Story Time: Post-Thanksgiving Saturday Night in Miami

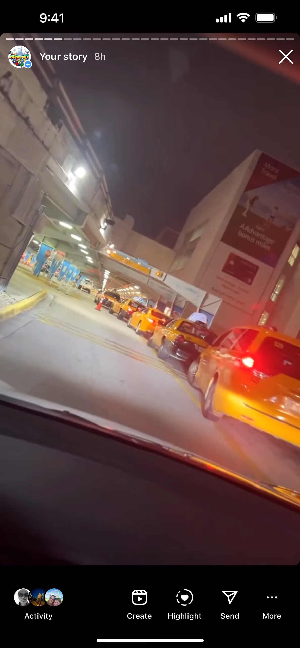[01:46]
Things I learned recently. When there is no cone there, you can actually take the taxi lane as an Uber. But it's closed, so this way, I'm gonna go into the shuttle lane now. All right.
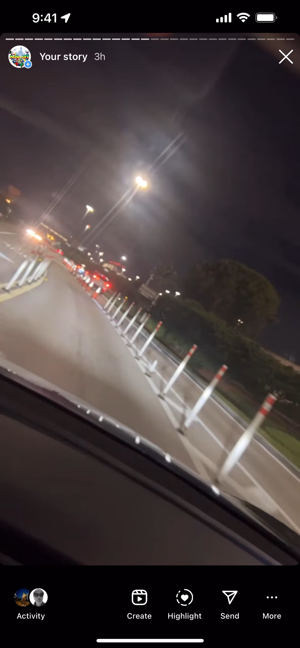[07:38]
All right, welcome to the Miami International Airport Uber lot.